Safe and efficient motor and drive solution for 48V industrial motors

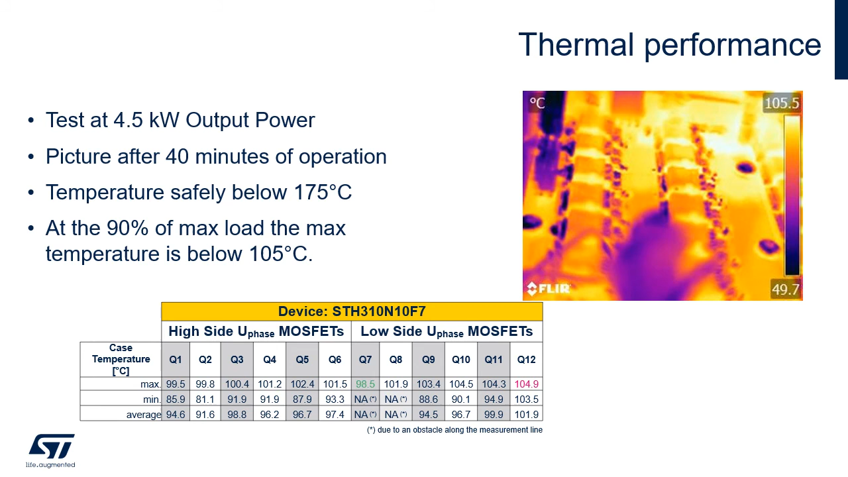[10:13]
On screen: scale top 105.5°C, scale bottom 49.7°C
from the picture as well as from the table you can see that the temperature is quite well balanced and is safely below maximum temperature the maximal temperature of the devices didn't go over 105 degrees celsius